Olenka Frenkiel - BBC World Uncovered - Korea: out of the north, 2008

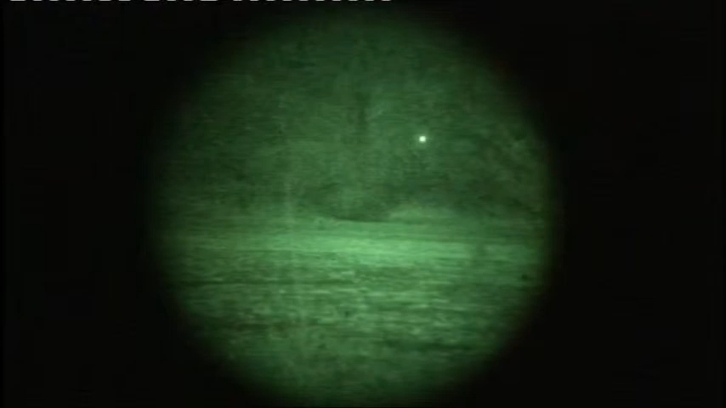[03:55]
And at night, this narrow stretch is a secret crossing point, an escape route.
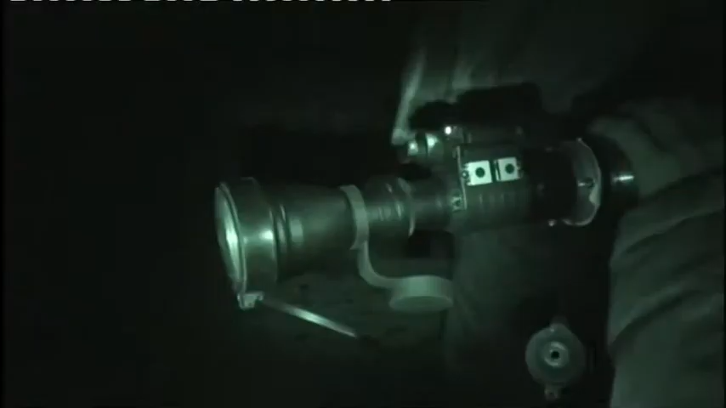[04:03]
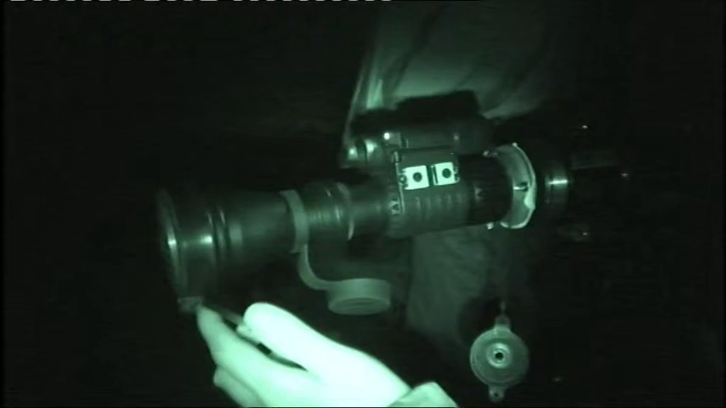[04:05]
A South Korean camera crew hid here on the Chinese side last winter and watched.
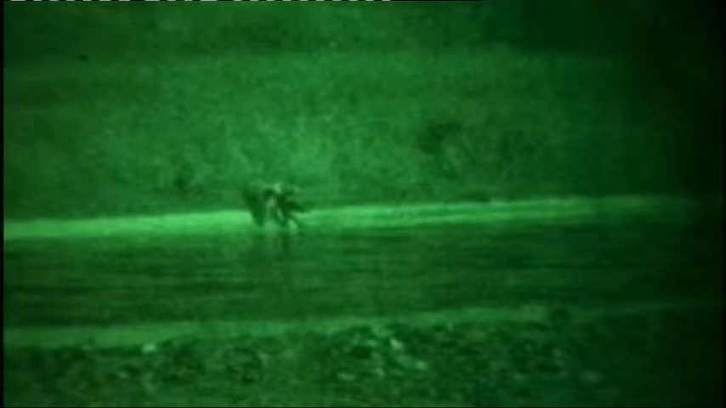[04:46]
They smash the ice so they can wade rather than risk slipping or falling.
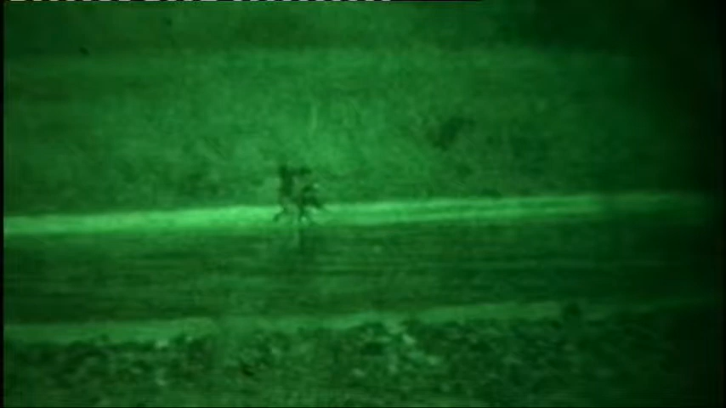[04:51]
They're naked from the waist down.
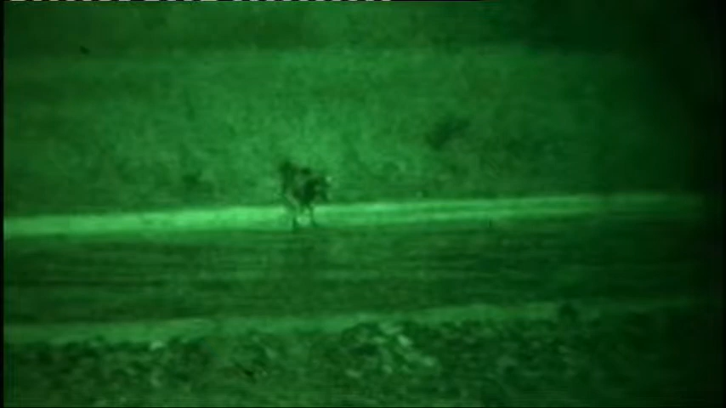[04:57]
One, on the left, has paid her guide, the woman on the right, to smuggle her across.
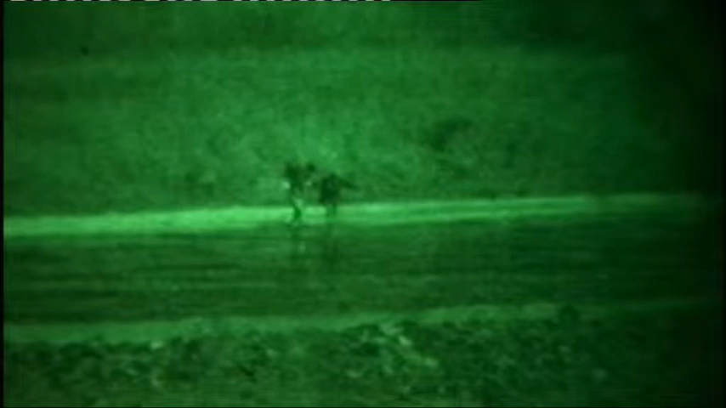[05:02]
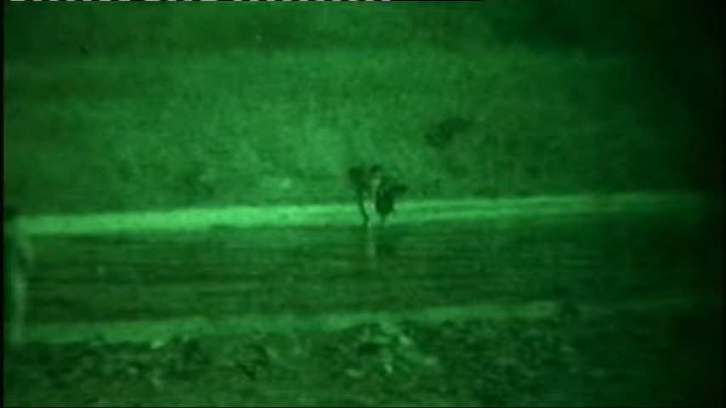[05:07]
But so too has the man who's waiting on the Chinese side.
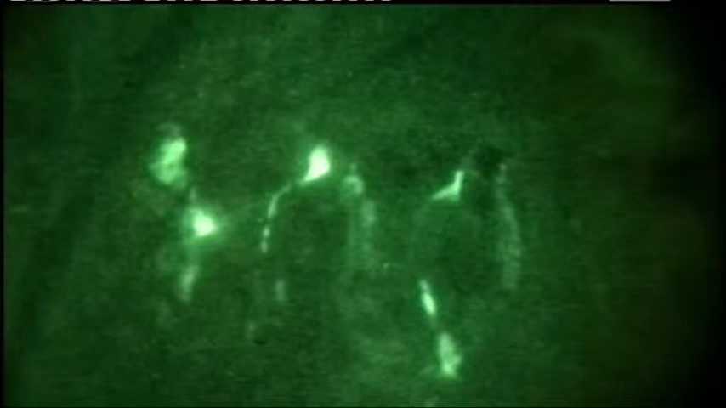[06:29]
This is the way North Koreans fleeing their country are forced to come.
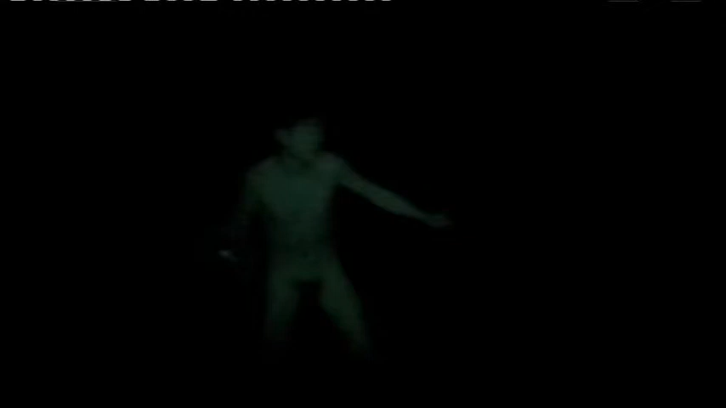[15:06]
For 2 weeks, Chinese traffickers have been waiting for him to deliver a woman.
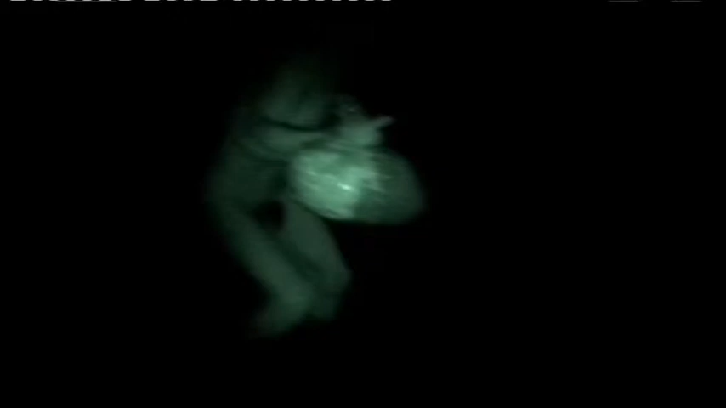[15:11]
And waiting with them, night after night in the freezing cold, has been the camera crew.
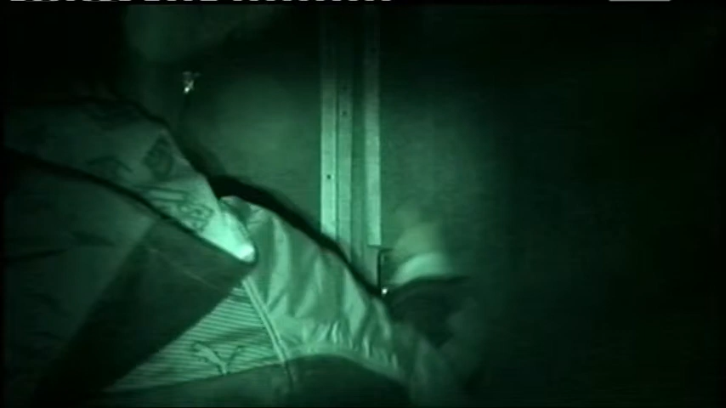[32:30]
Inside one of the houses, the camera team find more North Korean sex workers, bashful and frightened.